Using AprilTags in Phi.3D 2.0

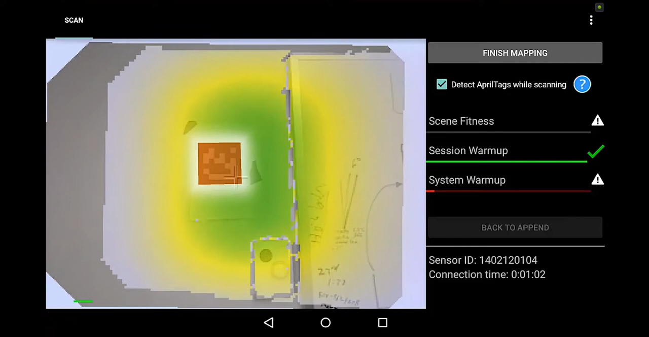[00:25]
And what April tags are useful for
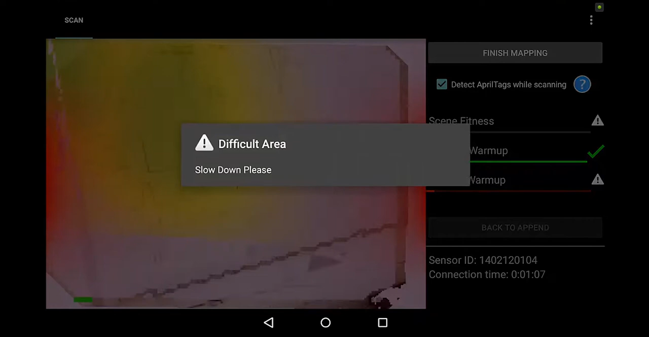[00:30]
is closing loops.
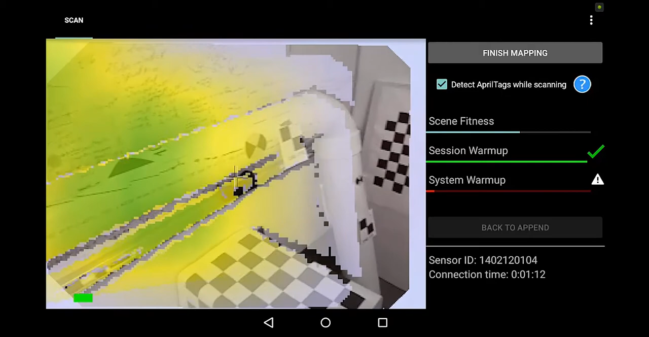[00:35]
They assist the software to close loops. So Phi3D is a good surveyor.
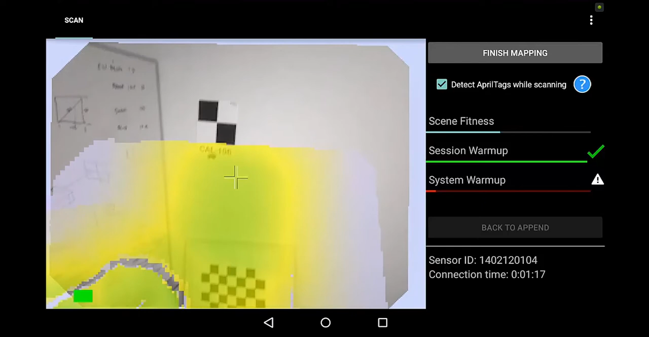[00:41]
It likes to do a traverse, likes to close loops. And April tags assist with that.
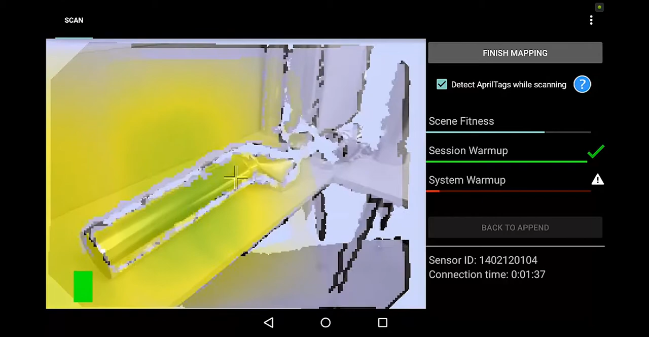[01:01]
And when we do a full 360 and get back to the start point, which we will in just a second.
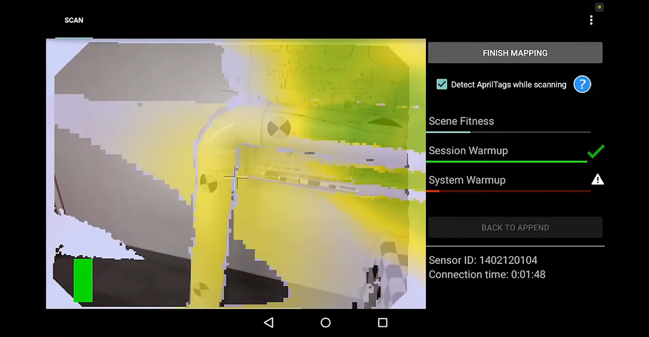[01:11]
We'll get back to that original tag. It's recognized.
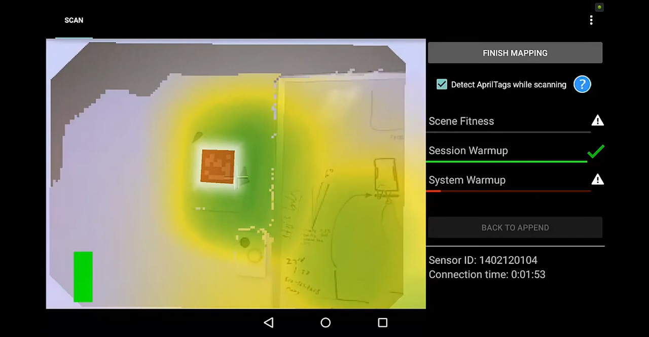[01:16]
And I'll just save there, finish.
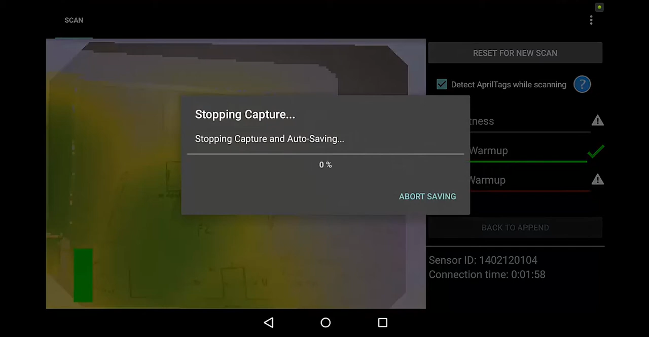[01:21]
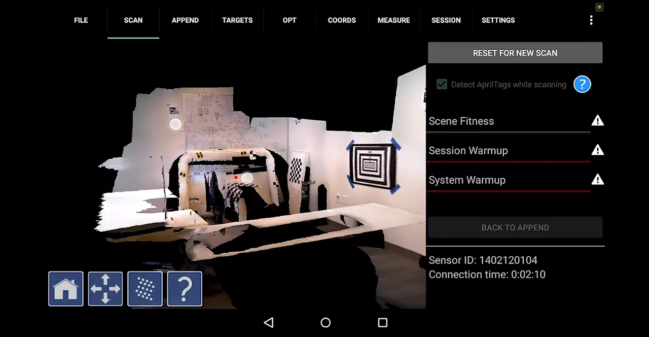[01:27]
Look at the raw data like that. I'm going to set a coordinate system.
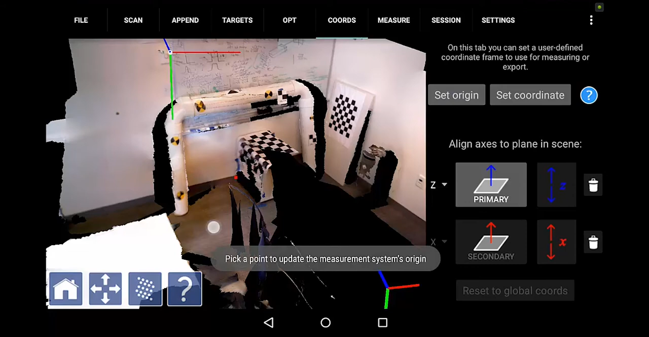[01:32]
Not a habit really. We're going to set Z perpendicular to the floor.
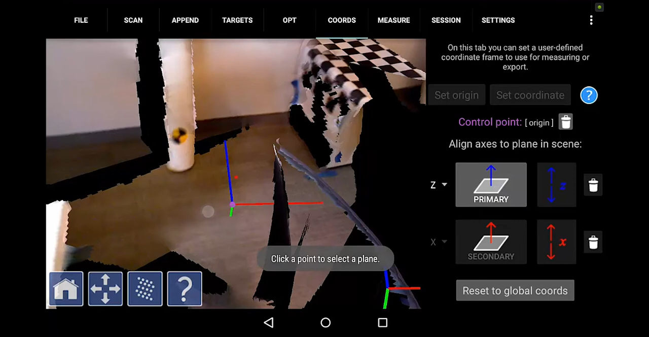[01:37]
We're going to make X perpendicular to this wall.
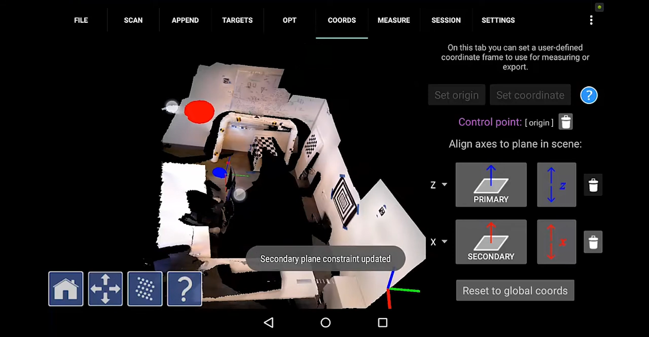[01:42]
And then we're going to optimize the data.
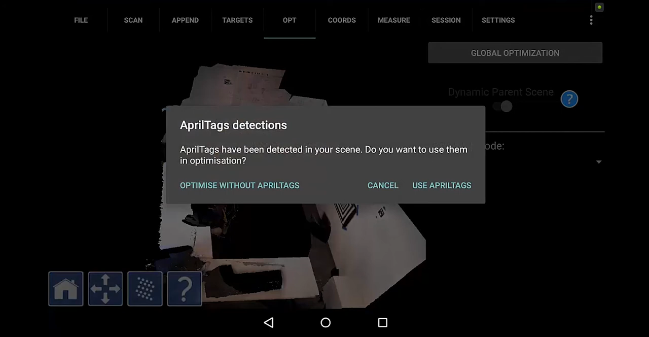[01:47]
And I'm going to optimize with April tags. So if you're covering large areas and you're concerned about drift, then April tags are very, very useful.
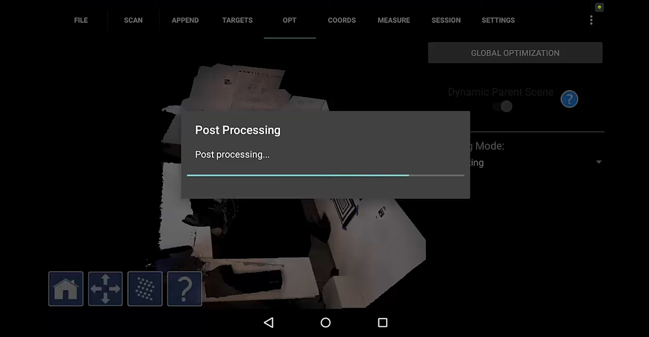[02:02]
You can distribute them throughout the loop that you plan to close.
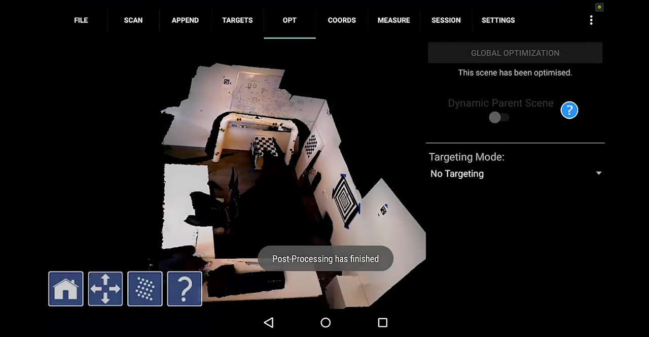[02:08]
And it will tighten up the data.
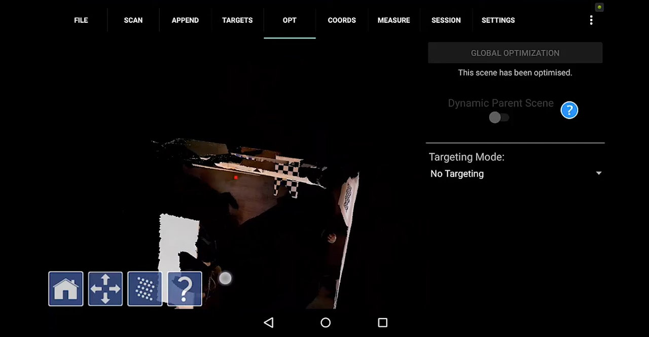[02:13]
This looks pretty good, actually. So it's that easy.
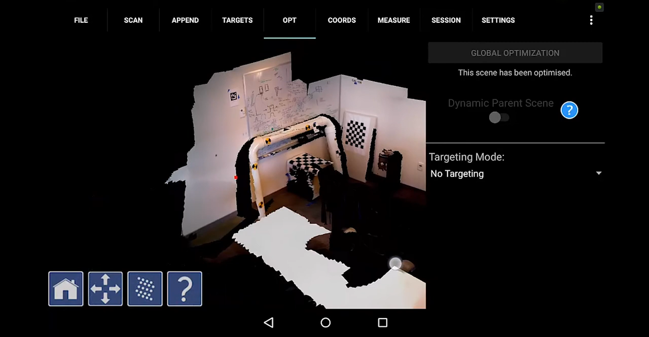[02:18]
They're really easy to use. So a good workflow is to make sure that you do a full 360 or even better, 380.